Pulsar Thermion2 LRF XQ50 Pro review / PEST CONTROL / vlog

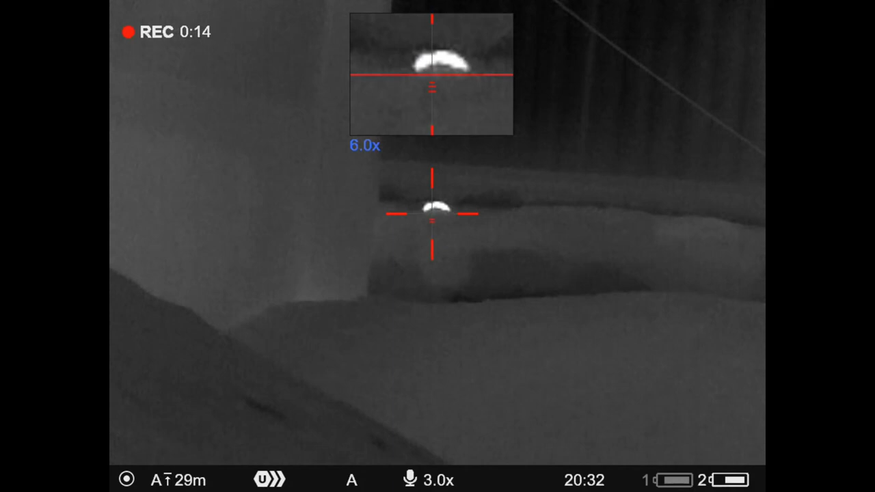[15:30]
meters and aimed dead on for a head shot
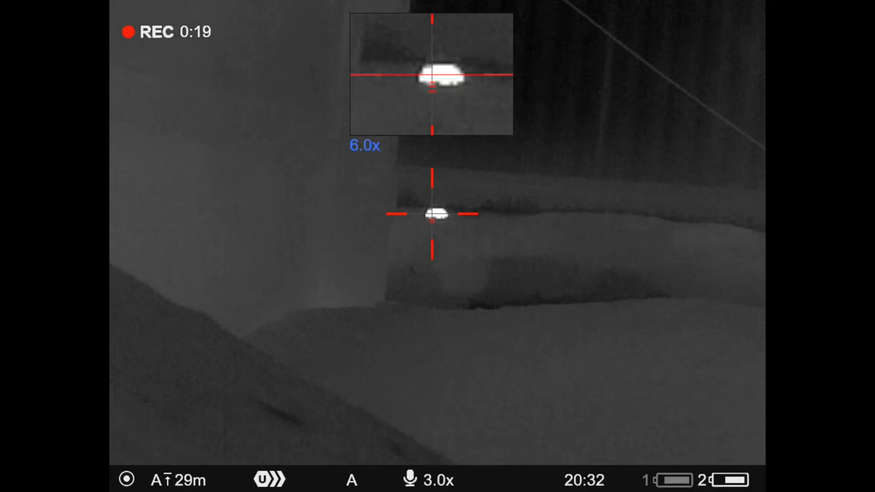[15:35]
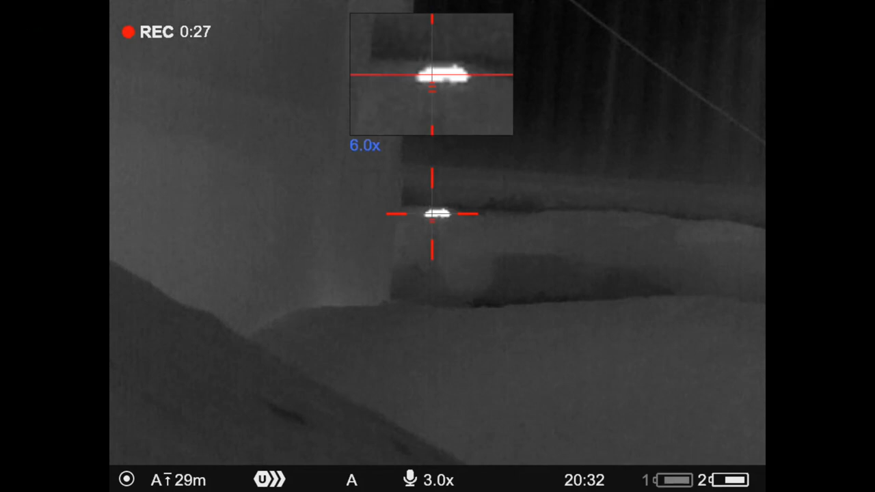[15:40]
I wondered for a split second did I definitely hit it in the head and not the back side but it started thrashing thrashed a bit more fell down and
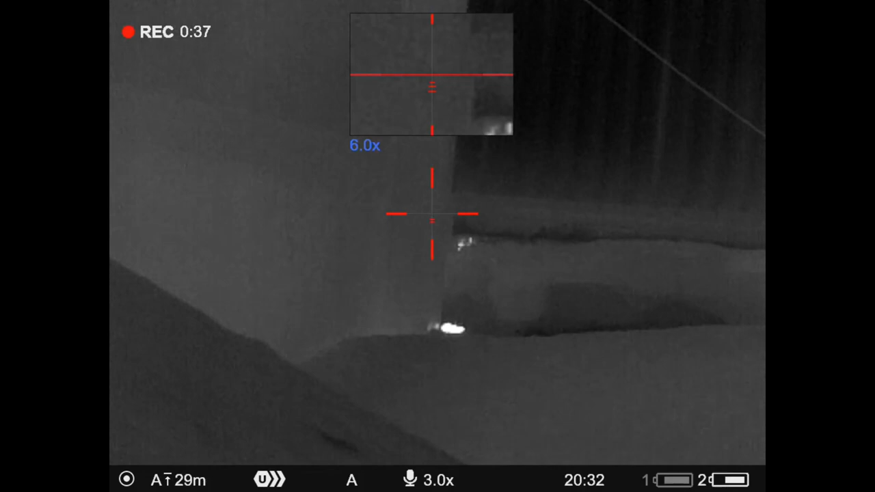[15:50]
then didn't move the rest of the night once
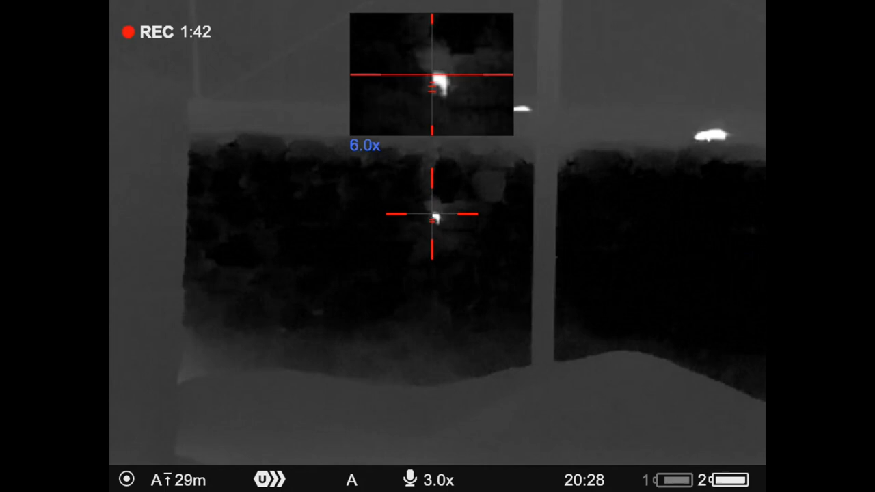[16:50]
I made it really sure to be extra steady for this one and I wouldn't have taken the shot if I wasn't confident if in doubt I'd have gone inside with my bucket
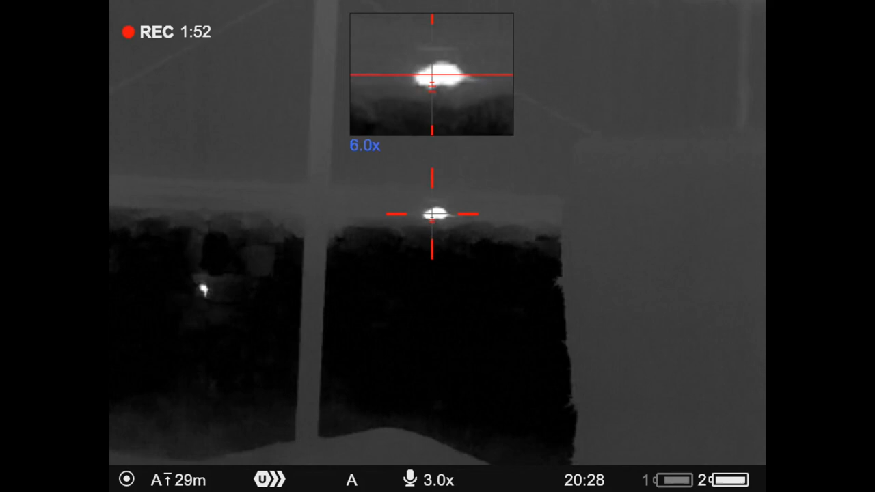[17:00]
seats and trigger sticks sat down and taking it from a more stable position but it was cool
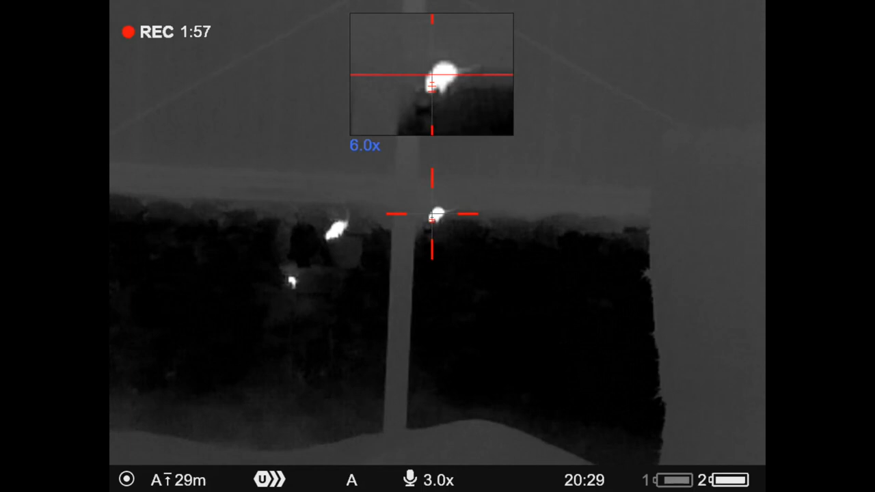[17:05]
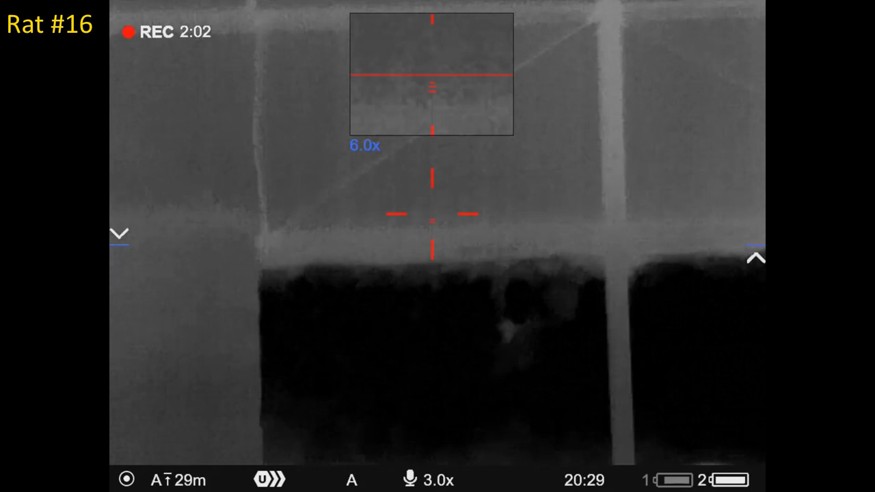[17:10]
I watched this one for a second just to make sure it wasn't moving
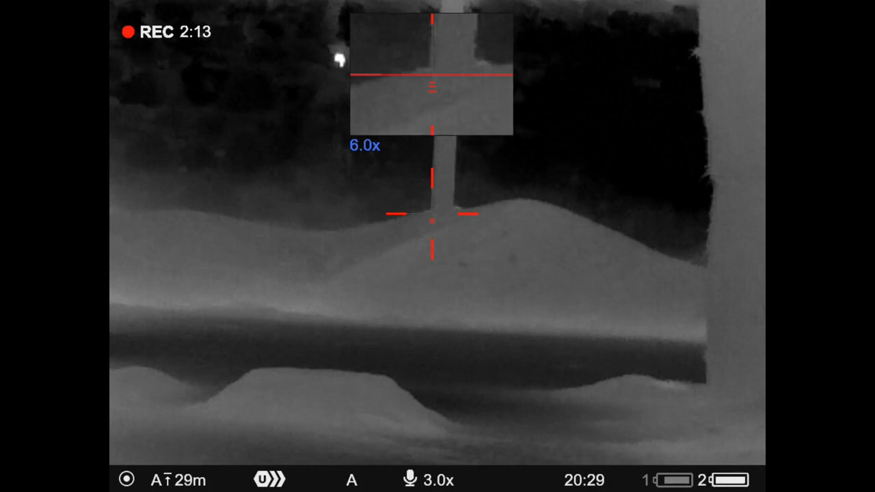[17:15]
just beside the pit window here I spotted one higher up the wall slightly to the left so same position still feeling stable feet wise leg wise braced against the trigger sticks and the door
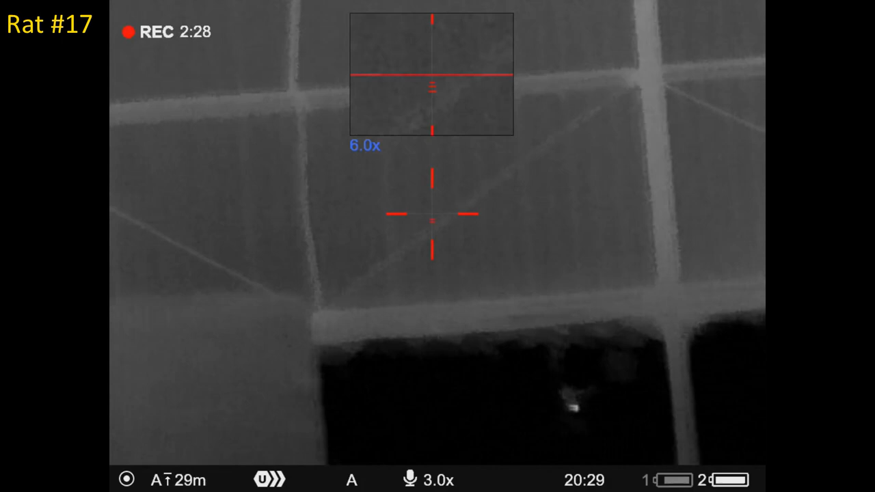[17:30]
yep that one died in the tunnel just inside the mortar of the stone wall
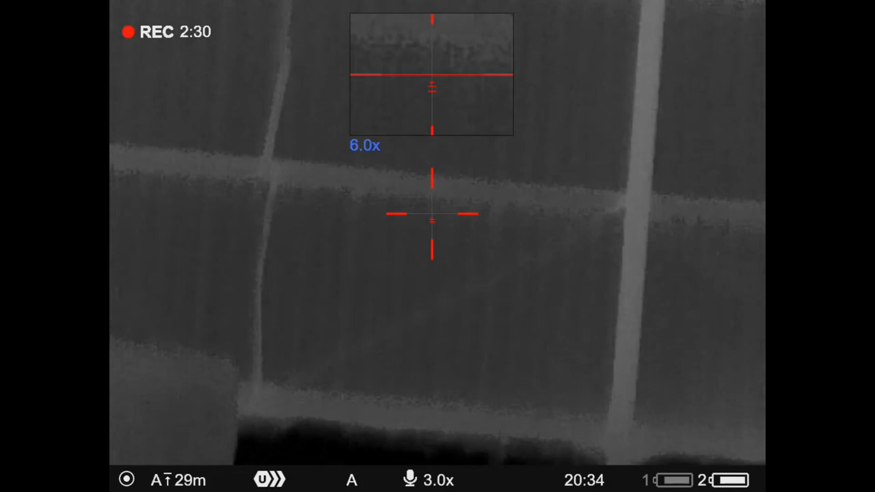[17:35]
this is five minutes later I've opened the barn doors a bit further slipped in
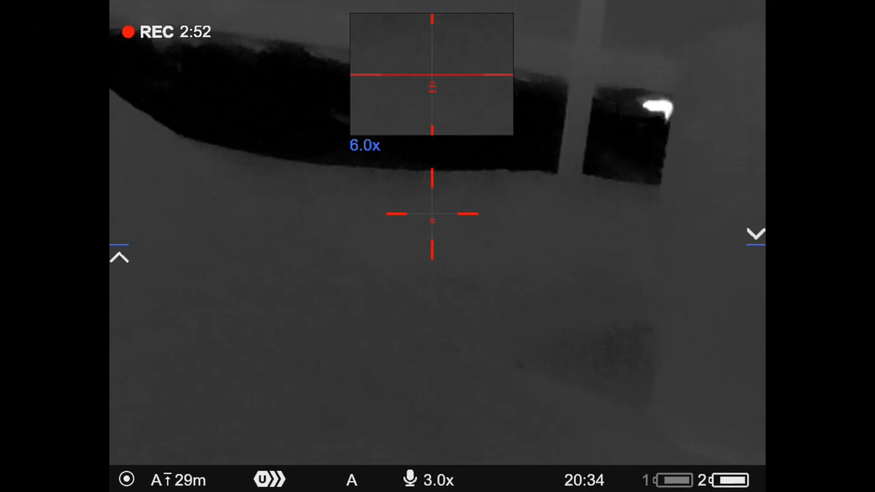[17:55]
this one another bulletproof rat except it's not so it slipped a few times
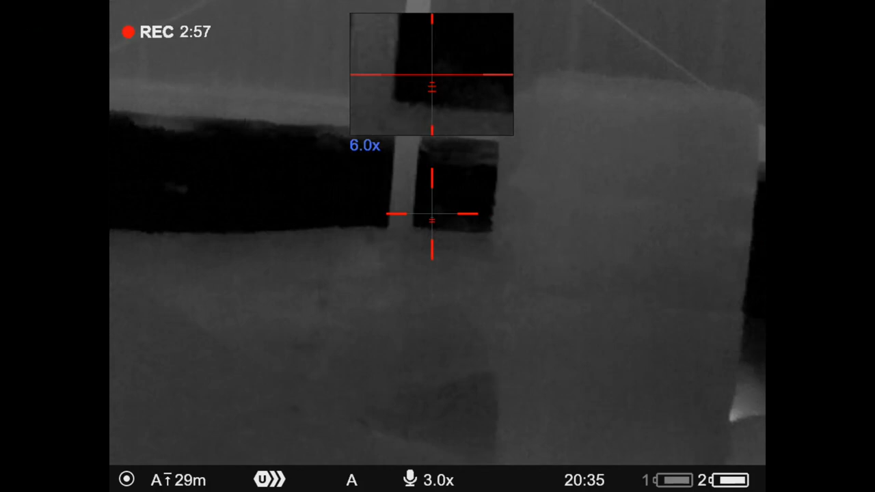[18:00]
moving along the wall then fell off the wall struggled along the edge of the top of the grain and just when it's just about still I gave it a second pellet just to make sure
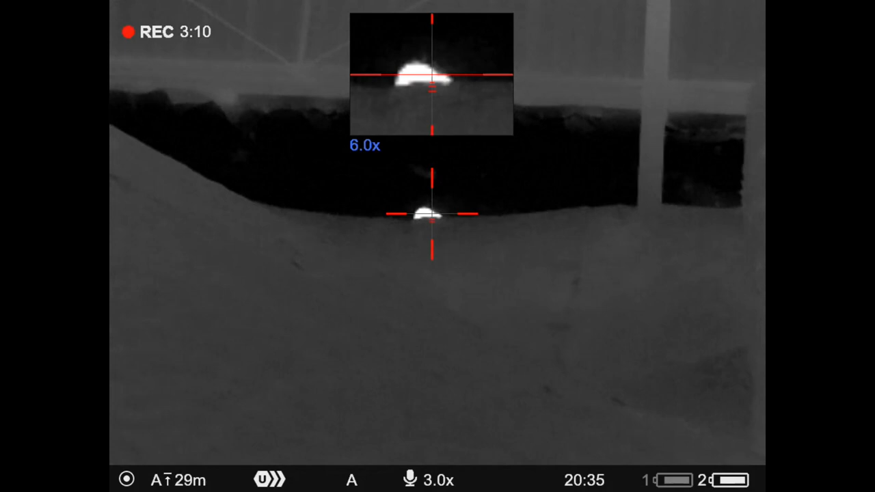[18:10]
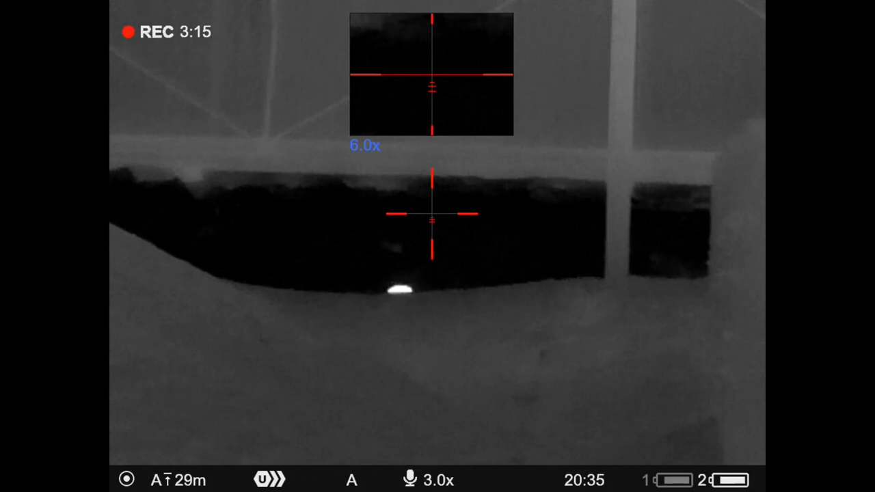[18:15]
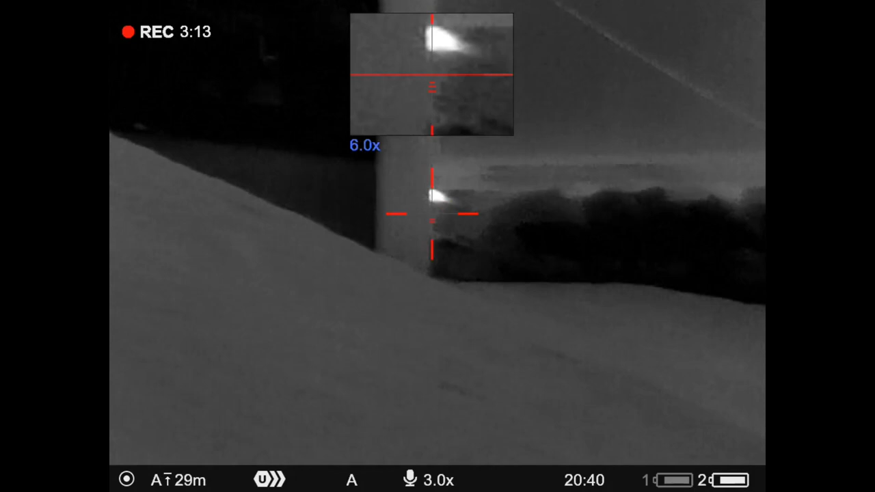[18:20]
scanning around and there's yet another one in that far left corner crevice so this is the last one for the night I got nice and settled and I'm very happy with
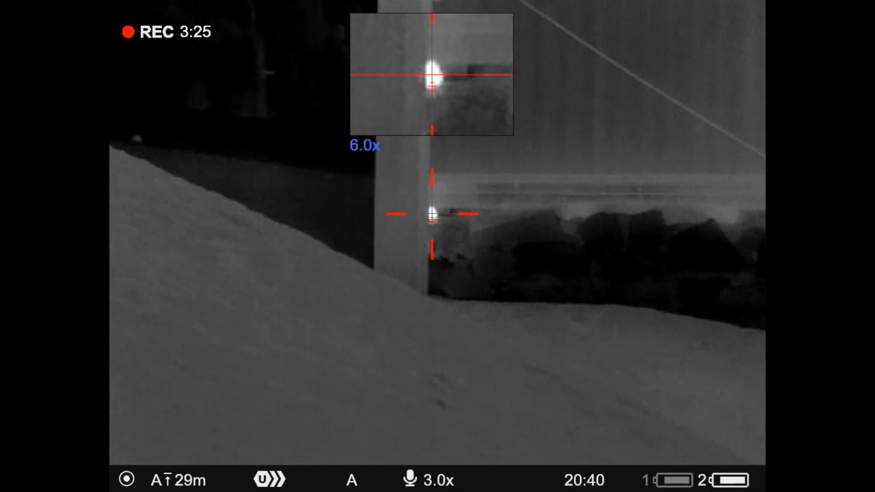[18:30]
this shot it's nice solid thwack sound you get from hitting a rat centre mass
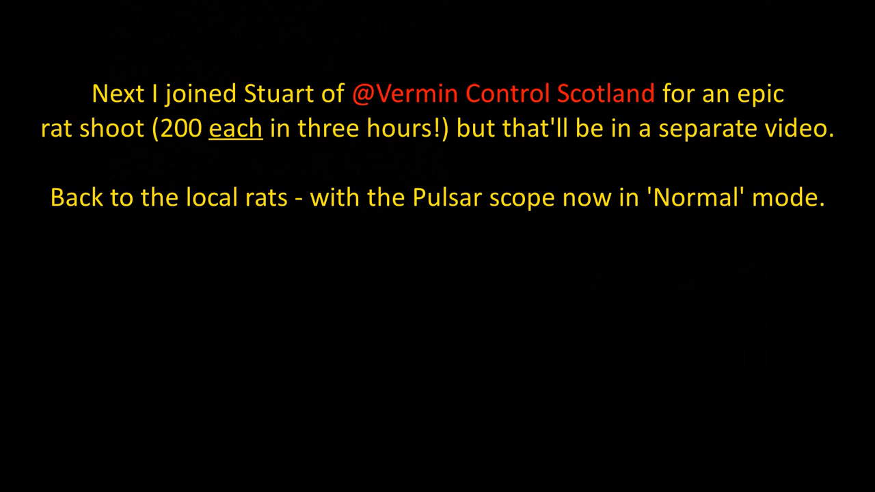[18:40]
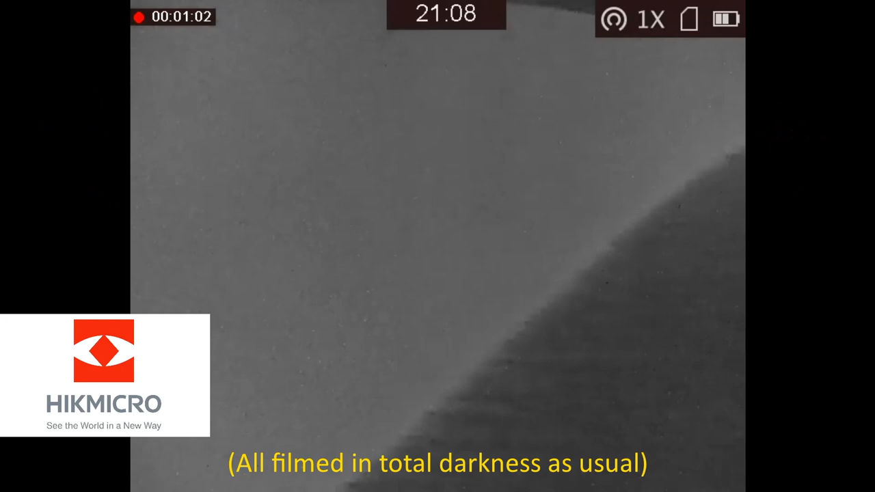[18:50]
another night and the farmer let me know he's moved the bales around in the grain barn and he's seen
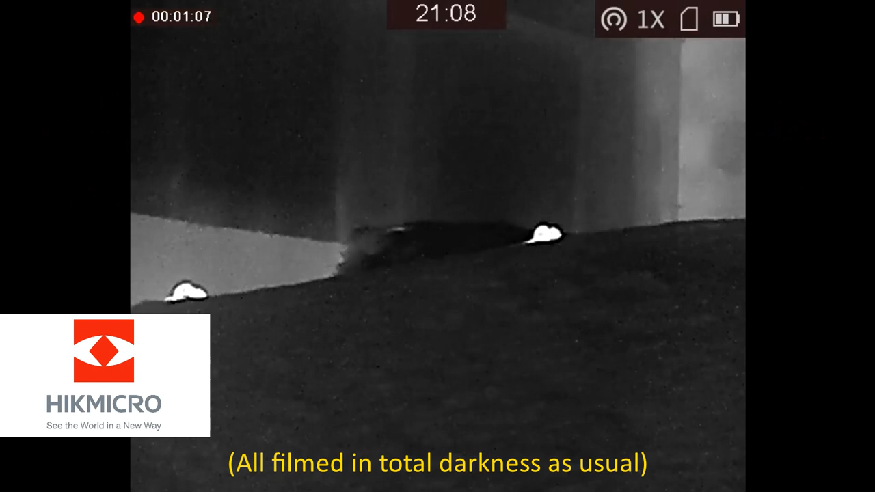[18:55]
a fair few more rats there haven't been many here recently but this was the view that greeted me